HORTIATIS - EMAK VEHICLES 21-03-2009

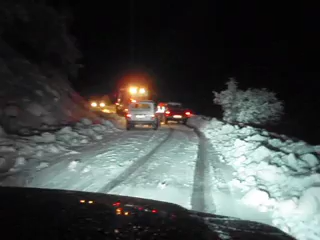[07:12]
Η πυροσβεστική βάζει αλυσίδες από ό,τι βλέπω. Και έχει ένα περιπολικό. Θα έμεινε κανένα τζιπ επάνω μου. Και κοίτα και ποιο αριστερά.